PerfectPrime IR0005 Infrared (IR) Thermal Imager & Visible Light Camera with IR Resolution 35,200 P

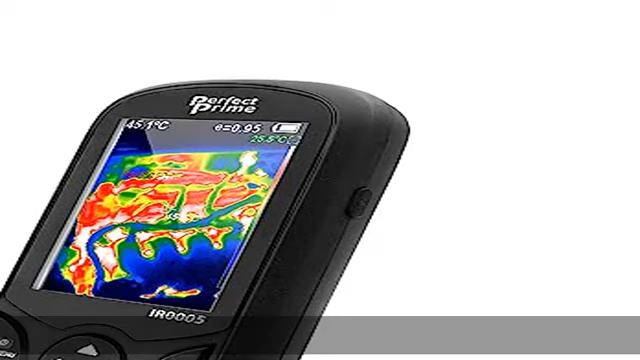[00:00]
On screen: spot 45.1°C
About this item high-resolution images, 220 x 160
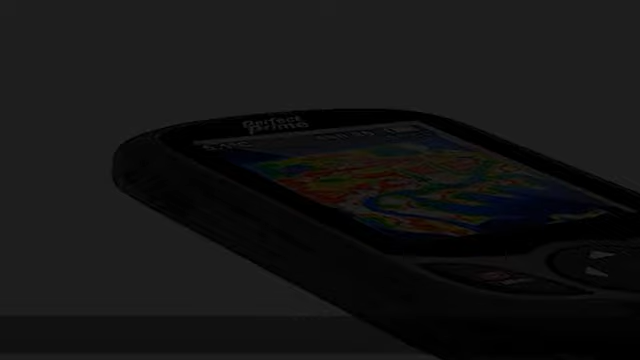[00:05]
IR pixels for clear thermal images on a large 3.2 display screen.
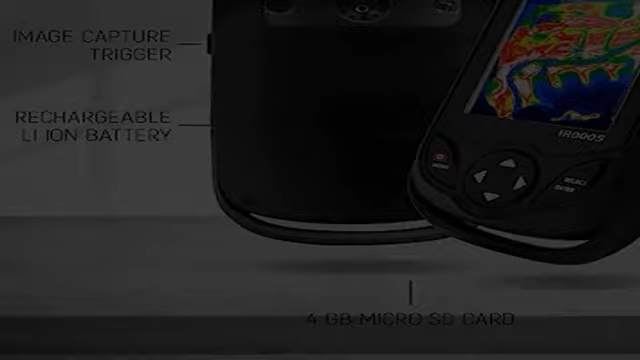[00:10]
View temperature readings accurately within plus or minus 2%.
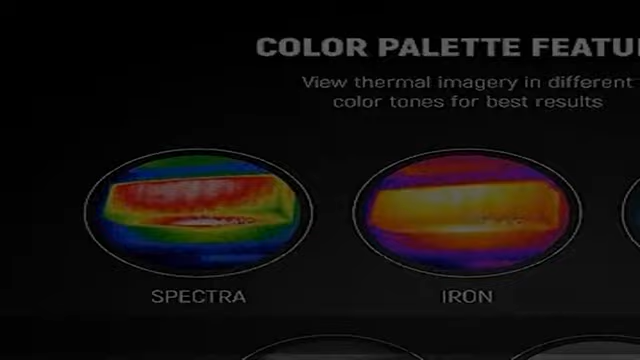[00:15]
.Technical specification, operating range minus 4 degrees Fahrenheit to 572 degrees Fahrenheit, dash 20-300 degree C,
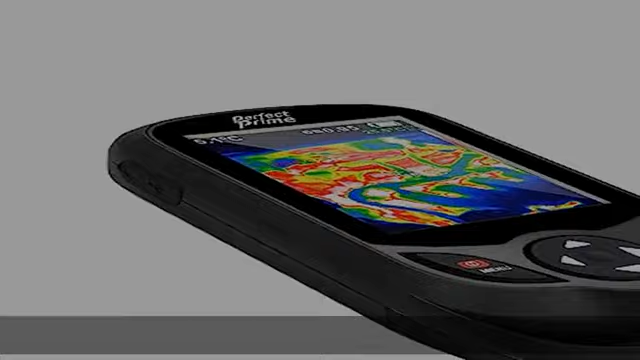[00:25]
image frequency 9 Hz, FOV slash shortest focal length 35 degree times
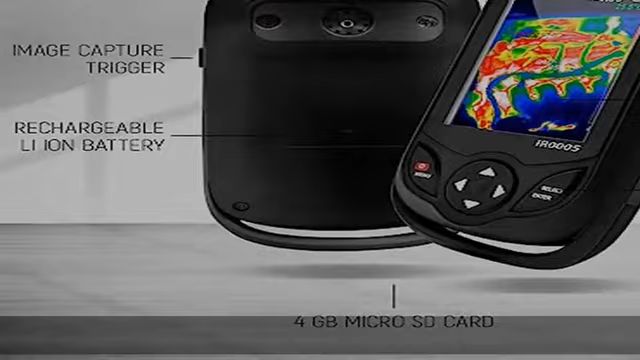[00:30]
26 degree slash 4.0 mm image adjusting features, 5 color palettes for better analysis. .4 GB integrated memory and thermal and visible blend for clearer image professional applications,
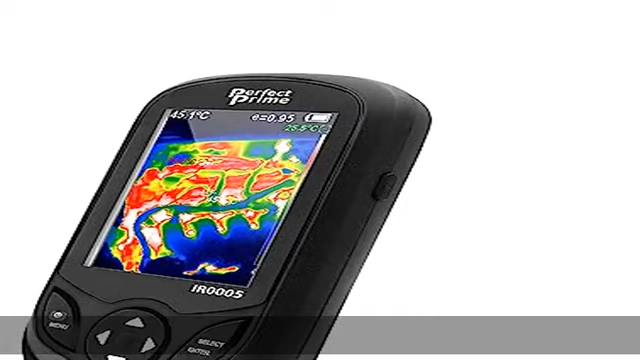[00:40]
affordable thermal imaging for professional services ranging from,
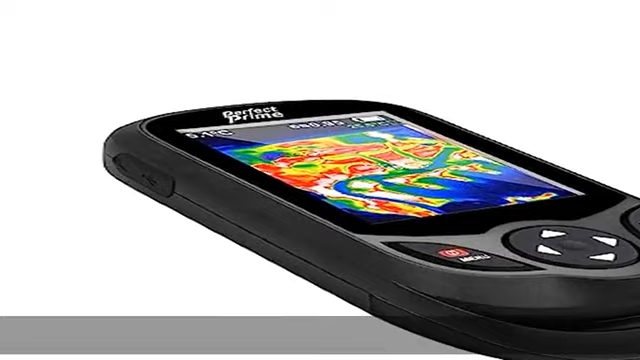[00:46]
hot and cold leaks, HVAC,
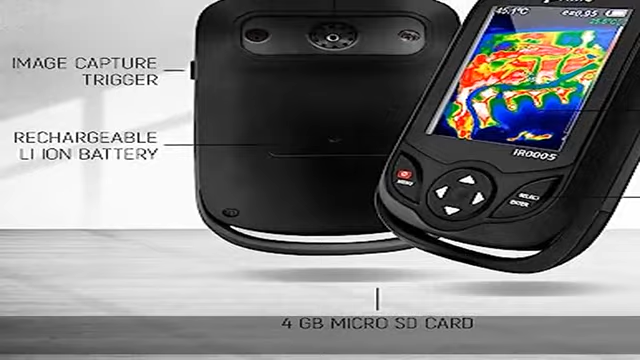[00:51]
animal, home and industrial inspection to electrical or components behind walls plus many more ergonomic and comfortable,
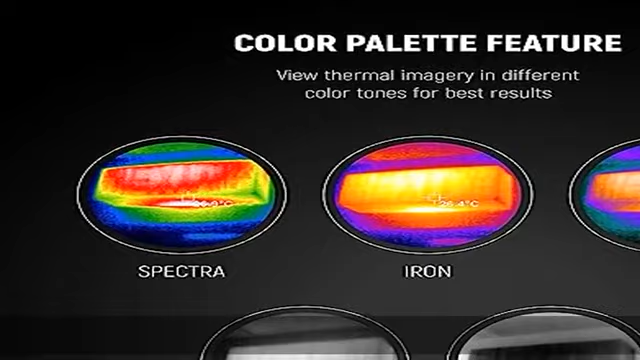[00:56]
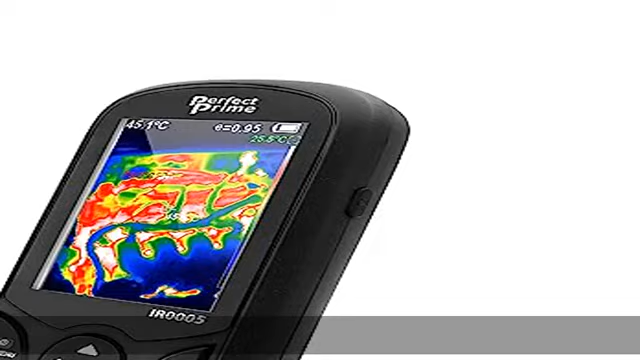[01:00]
the design and weight of the camera enables users to
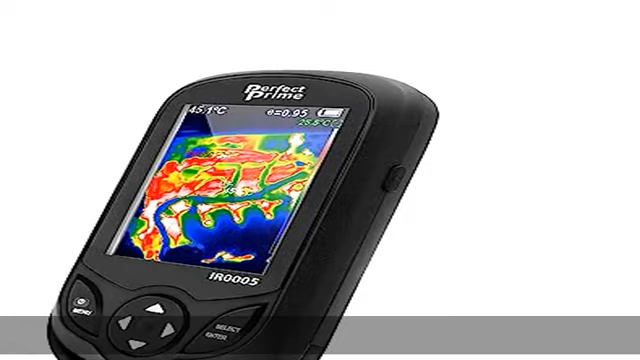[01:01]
comfortably hold and use the camera for extended periods of time.